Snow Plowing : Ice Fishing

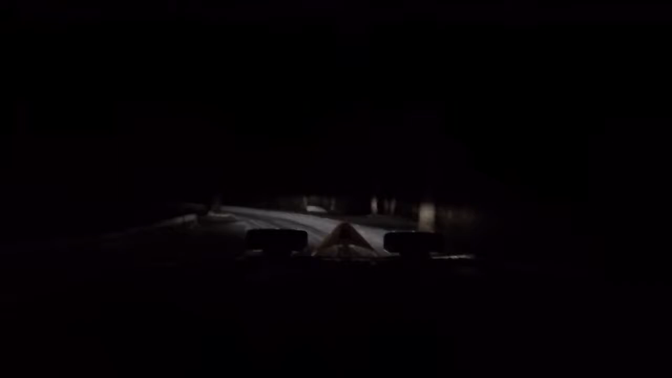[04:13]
Here we are at the first driveway. I gotta get to it. Kinda tucked off in the woods here.
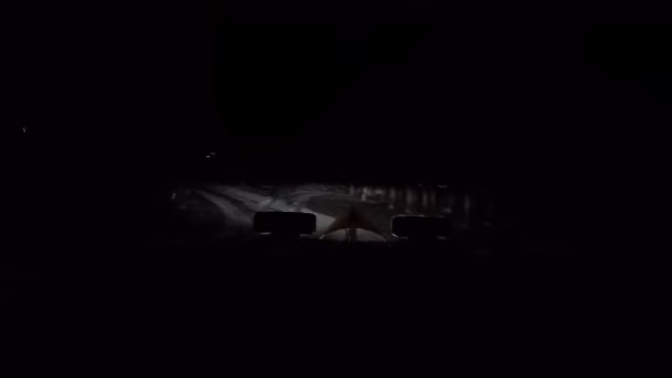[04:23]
I'm glad somebody plowed this out already. But this is skinny.
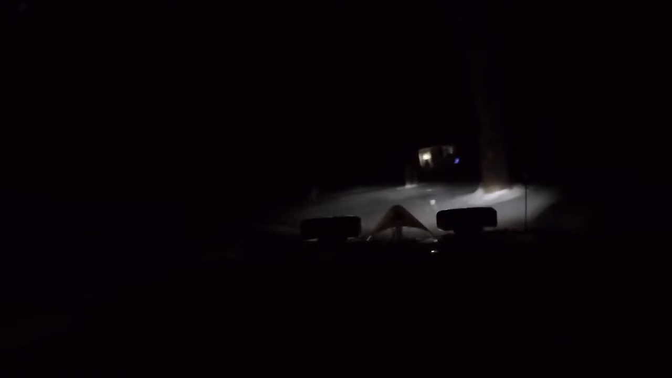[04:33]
Okay, so the first driveway I gotta do today is right here on the right.